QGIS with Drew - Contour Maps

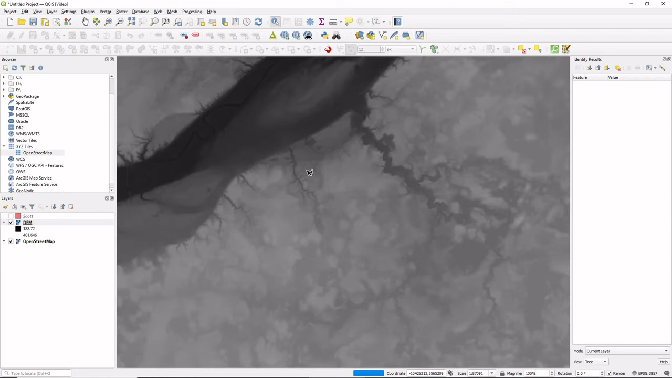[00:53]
each side of those pixels so this is what a one-third arc USGS DM looks like what we want to do here is find an area that we can look at the contours and so what I want to do is use OSM again open street map again to get the boundary of a county or a city or something like that so
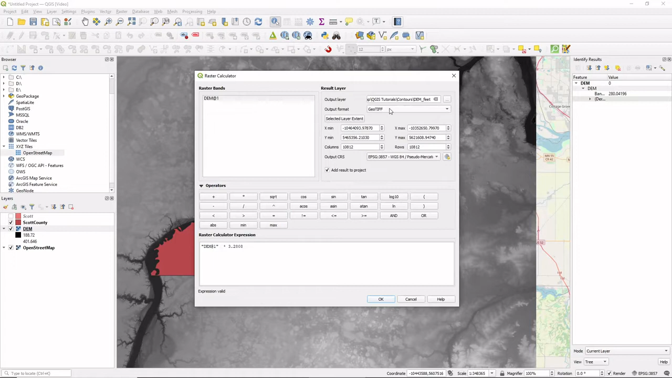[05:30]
two eight oh eight but what you want to do is definitely you're going to save that dem feet you can call it it's in the g to geotiff format we're going to keep it at epsg three eight five seven go ahead and do that it takes a little bit of time to calculate all that
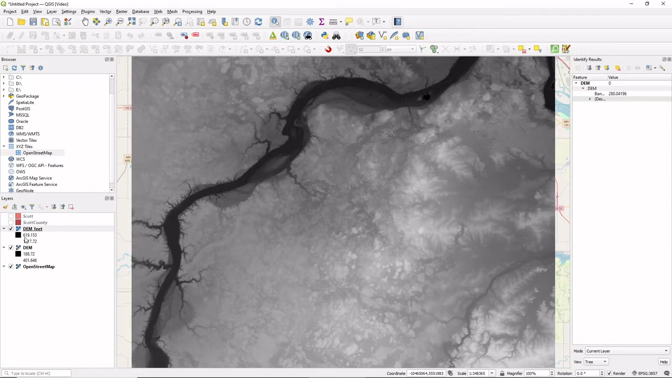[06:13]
so we created we created we converted the entire thing into feet which is fine i was going to do it a different way but that's fine too so the entire dem is now in feet as you can see over here 600 to 1300 feet or so the bottom and the topmost pixel and so we don't really need the old dem anymore so we'll go ahead and remove that
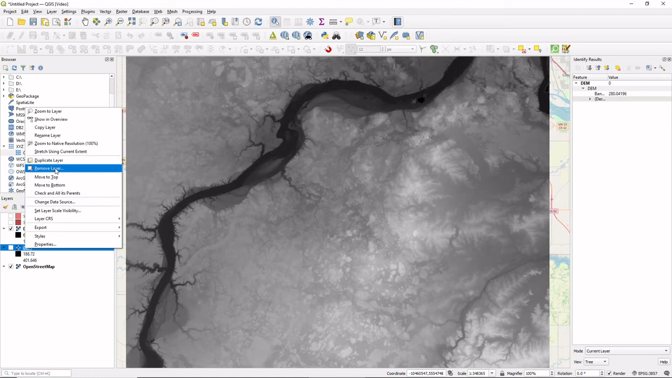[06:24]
but what we really want is to extract that now we want to extract that dem in that area so we go up to here to extract clip
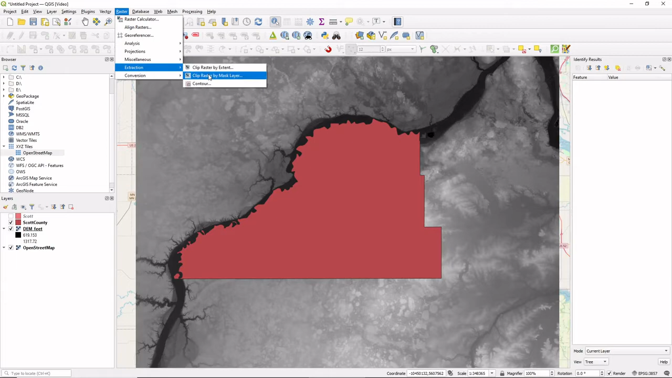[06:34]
raster by mask layer dem feet that's the one we want make sure you have that one instead of any other raster layers you have on here that you don't want to use and then you're going to use the scott county and you're going to